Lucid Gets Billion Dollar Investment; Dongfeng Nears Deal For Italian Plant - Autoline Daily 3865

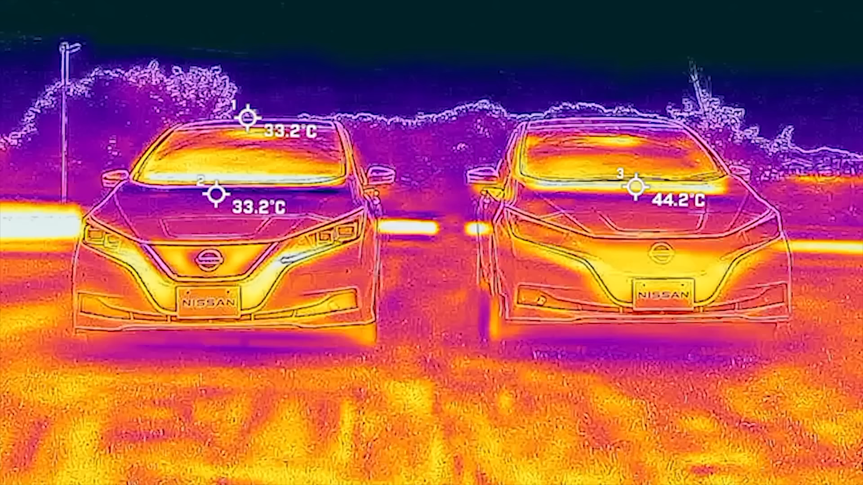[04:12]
Initial tests show that the paint reduced the vehicle's surface temperature up to 12 degrees Celsius, and its interior up to 5 degrees compared to traditional paint.
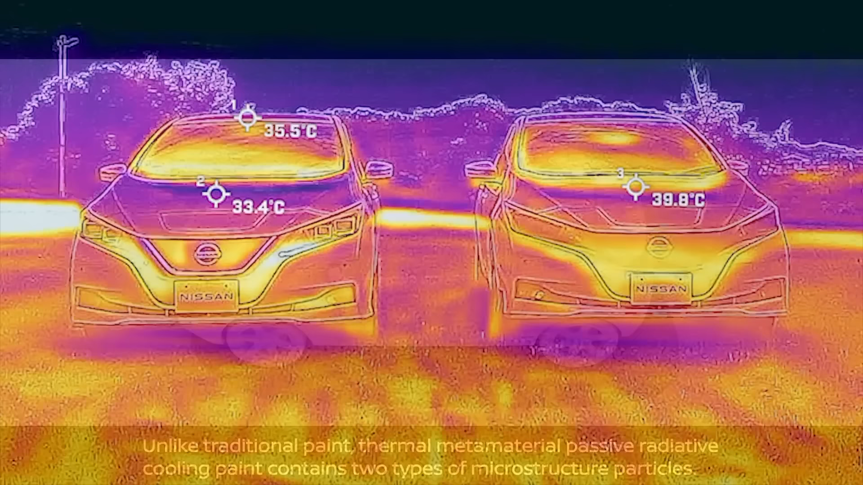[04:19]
Nissan's cool paint incorporates metamaterial and synthetic composite materials that redirect the sun's rays away from the vehicle.